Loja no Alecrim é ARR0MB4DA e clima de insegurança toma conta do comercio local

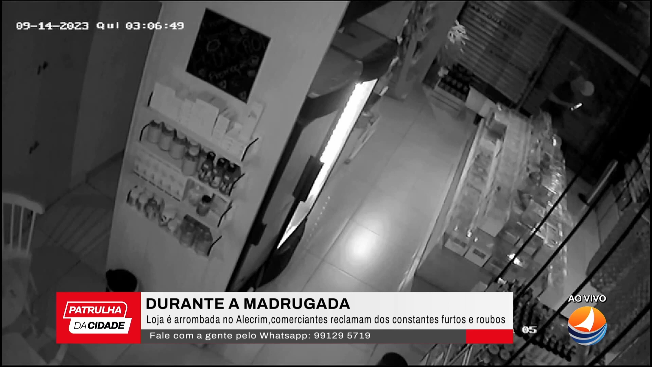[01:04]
tem um vídeo que vai rolar mostrando, é, como ele, como ele chega no poste, no interior da loja, ele utiliza alguma coisa pra clarear aqui dentro, vamos ver o prejuízo que ele deixou, a gente vai conversar agora É, a senhora tomou conhecimento coletivo na loja de manhã, foi isso? Boa tarde Boa tarde, isso mesmo, é, hoje pela manhã eu já vim deixar os meus filhos na escola, e aí minha colaboradora ligou, dizendo que a loja tinha sido arrombada, na madrugada Agora,
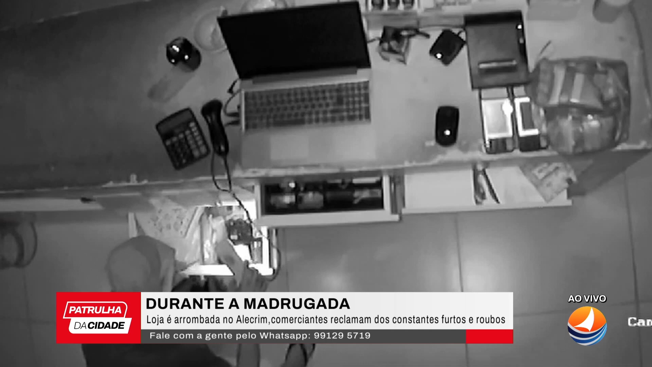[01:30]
pelo vídeo a gente percebe que ele dá uma circulada por aqui, usando uma espécie de lanterna, alguma coisa assim, né? Isso, pelos vídeos já pra mostrar que ele tá usando, tipo, uma lanterna de emergência pra se locomover dentro da loja, né?
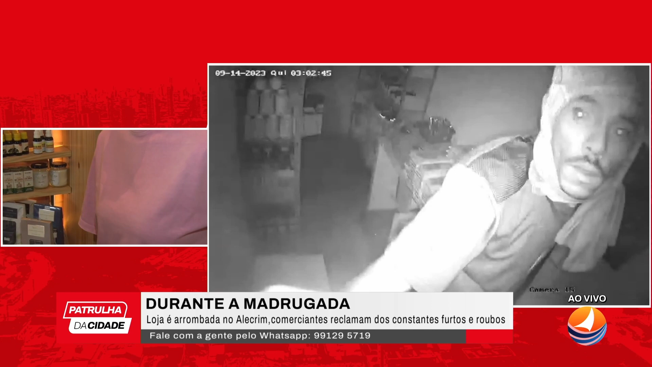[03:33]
congelada na imagem Daí a gente vê a imagem do homem que chegou aqui E teve um apoio de uma mulher Foi por volta das 4 da manhã, né? Que aquela hora ali tá um pouco atrasada, né? Isso, tá mostrando 3 horas no vídeo Mas foi das 4 horas da manhã Porque tá uma hora de atraso E foi durante esse horário Ele teve esse apoio, né? A gente viu ele descendo os pertences Ele trouxe mochila E aí colocando os pertences dentro da mochila O que ele conseguiu levar Ele foi colocando E infelizmente isso acaba prejudicando Diretamente o nosso funcionamento, né?